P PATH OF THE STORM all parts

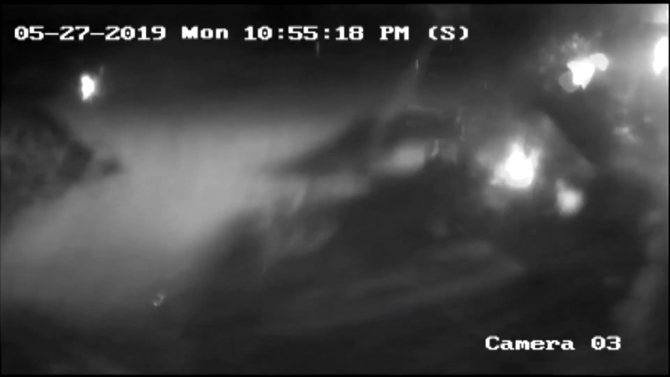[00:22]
The largest of the 15 Memorial Day tornadoes, an EF4 ripping apart 4,000 Montgomery County properties.